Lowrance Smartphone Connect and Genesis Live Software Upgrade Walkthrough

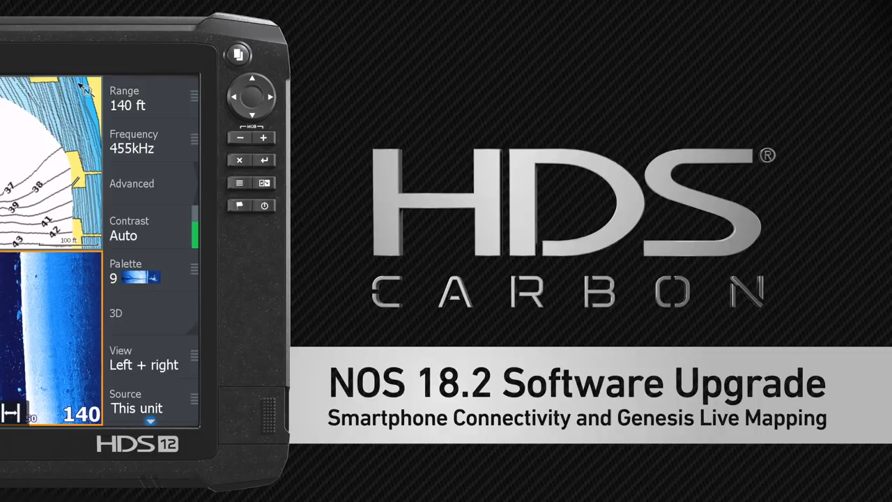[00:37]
Okay guys, the first thing I want to talk to you about with this new software update is cell phone connectivity.
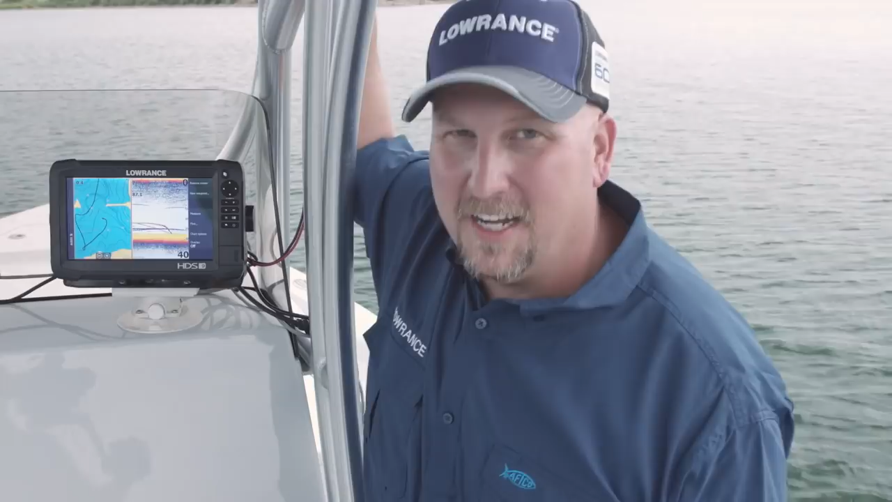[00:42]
How many times have you been out there on the water, you got your cell phone with you, but you usually got it in a glove box or a dry locker because you don't want it to get wet. You can hear it ring, you can hear those text messages come in. And so it's either you stop fishing and you go dig out your phone or you just ignore it and get in trouble with the wife when you get home. Well now you can actually, via Bluetooth, connect your phone to your HDS unit and you'll get text notifications, call notifications. They're going to pop up on your screen right there in front of you.
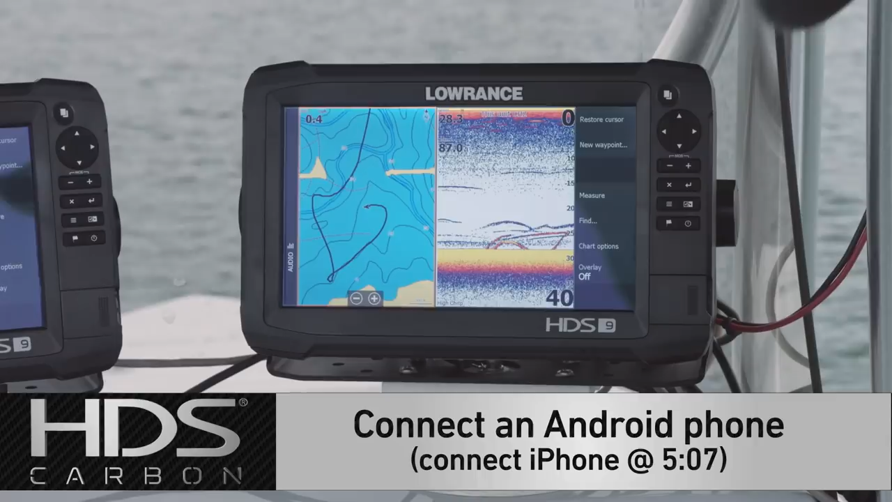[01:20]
Okay guys, the first thing I'm going to do is show you how to connect your Android phone. So like your Samsung's and your LG's and stuff, we're going to show you how to connect those first and then we're going to show you how to connect your Apple iPhone's process a little bit different between the two. So we'll go ahead and start off with Android. The first thing you're going to do is you're going to hit your pages button and then you want to go to settings and then wireless. The first thing we have to do is turn on the Bluetooth.
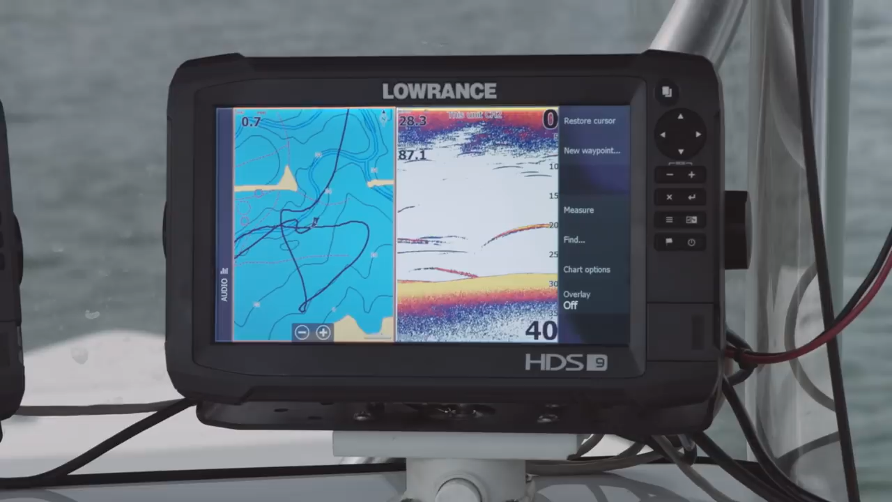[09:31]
It's available for the HDS Carbon, the HDS Gen 3, and the Elite Ti units. So, again, like I said, all you have to do to use this is put in an SD card that has space available on it. So, we've got an SD card in here. You can see we've got it right there in the slot. We're going to close this. Where it says overlay options, we're on the charting screen. We're just going to go to a full screen right now. You can see it says overlay. I'm going to touch that. And you see Genesis Live. So, I touch that. And as you'll see, an area starts to form around the boat. Now, as I put the boat into gear and start to drive, let me get turned around here a little bit.
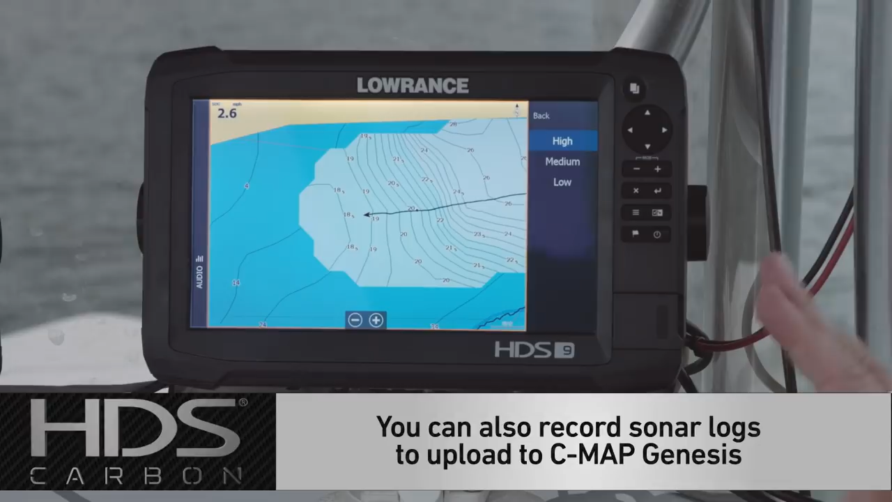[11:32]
Put that in the unit and the option's there. These maps are yours. They belong to you. So, they don't go away. If I turn this unit off, the next time I power this unit up and start doing this again, those maps are still going to be there. Now, for you bass fishermen, where this comes in really handy is if you go out and you survey a lake before fishing a tournament, you save these to the card and if your bow unit is an HDS Gen 3, an HDS Carbon, or an Elite TI and you have the software updated,